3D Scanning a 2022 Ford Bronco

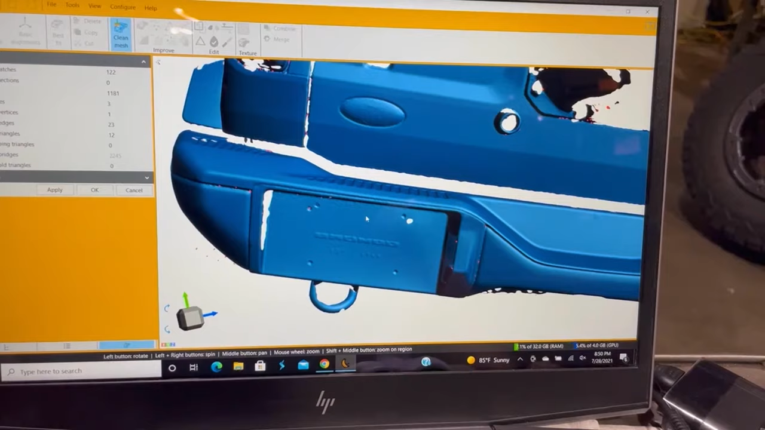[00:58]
the truck and as we design and develop the new bumpers
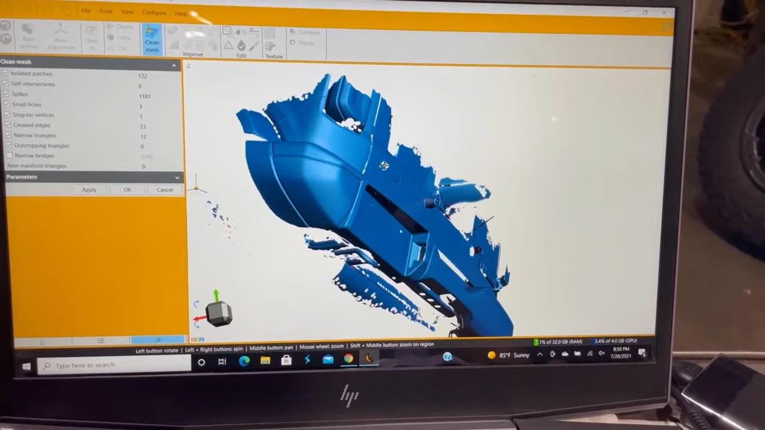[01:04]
and features are going to be directly to the truck itself so this data allows us to be